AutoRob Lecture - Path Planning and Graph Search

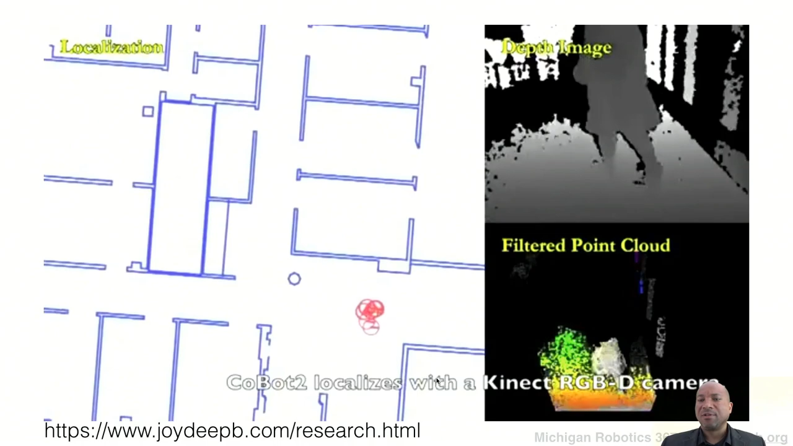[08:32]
um more importantly than that for what we need for this class is that uh is that it starts to get to some of the things that we need to
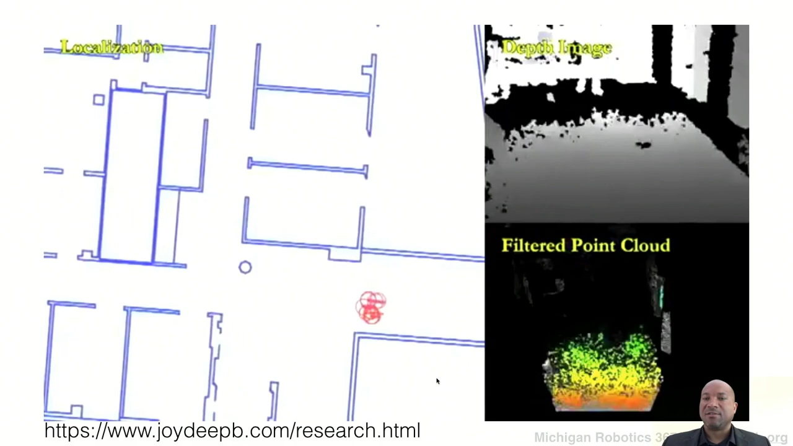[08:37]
be able to make path planning work for robotics so what you're seeing uh is uh is is localization
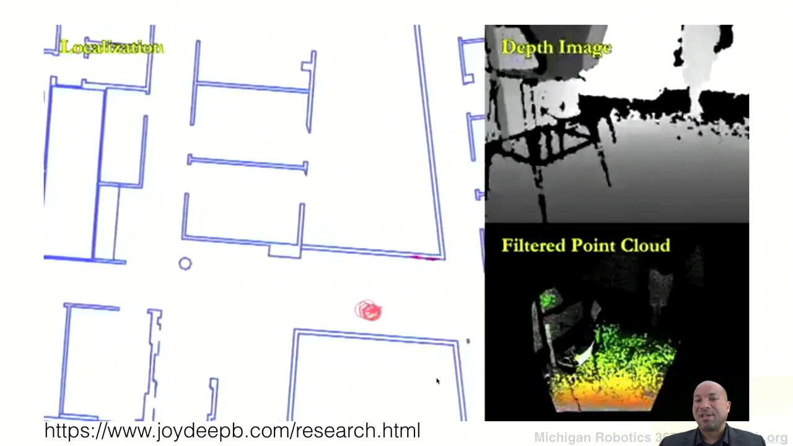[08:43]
happening so this they have a connect uh rgbd camera so that's the point cloud you're seeing on the side
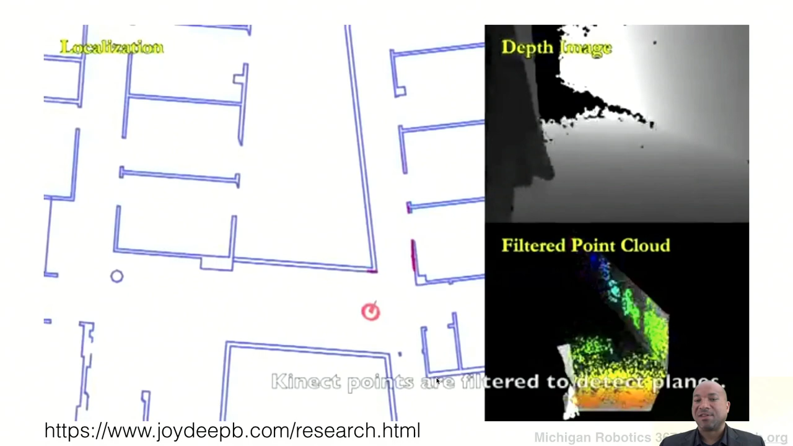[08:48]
and they're using that uh to figure out where the robot is um given a
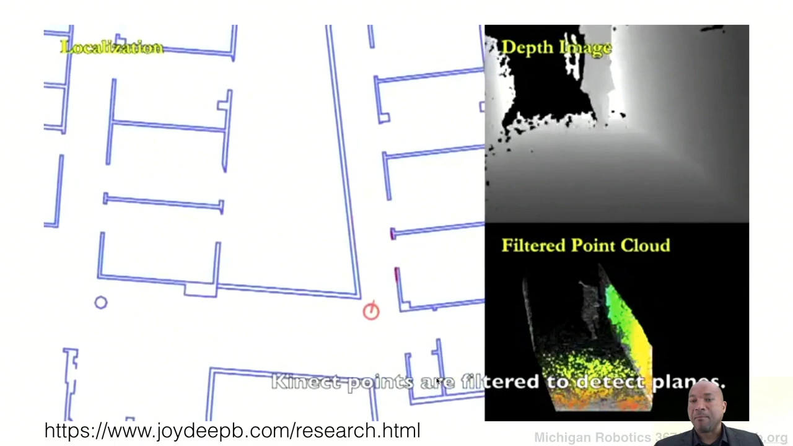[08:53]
map of the environment so they have a floor map of the of the building and so they can see where the robot is and make guesses about where the robot robot robot is in terms of localizing it and then plan a path
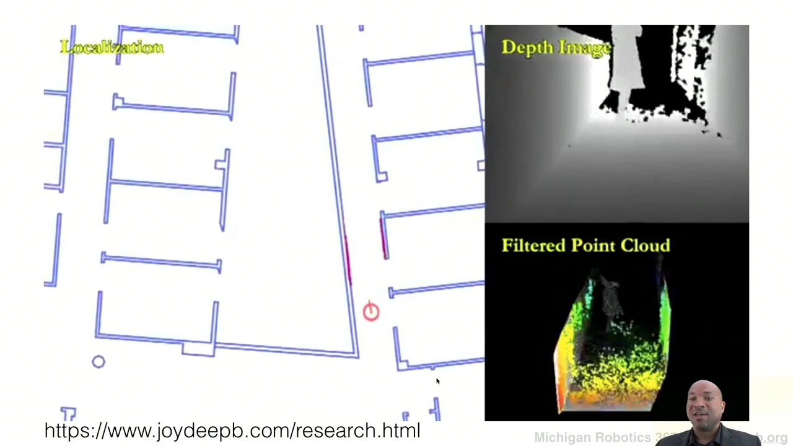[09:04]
given that they know a map of the world that really is what we're going to do what we're building up to in
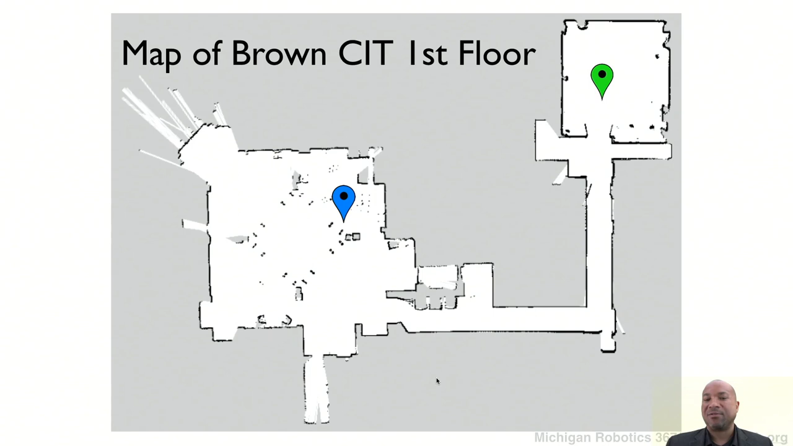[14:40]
in the lobby of the building and we said all right uh plan a path to from the lobby back to our back to our lab
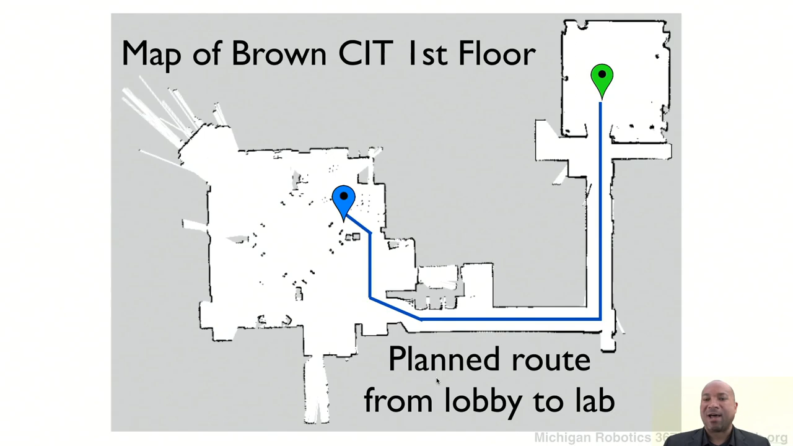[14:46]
and the robot was uh was able to do that so this is the robot this is uh this is sped up
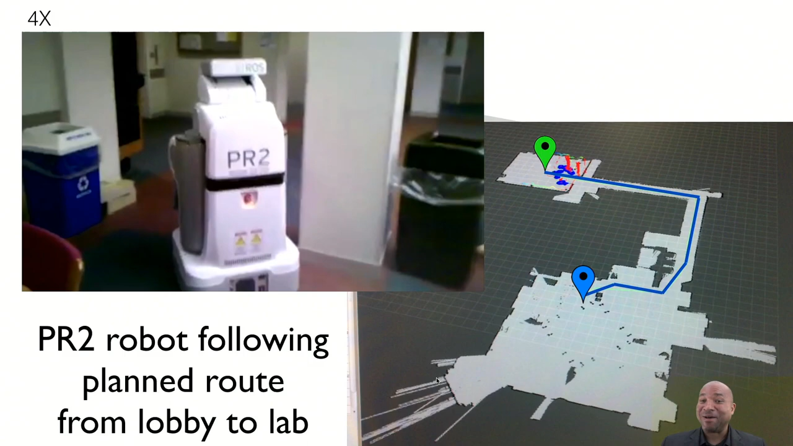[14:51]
for x in our case uh so it just planned a path um and then it just followed that path back um and this you know and this is this is a this is just sort of a standard thing that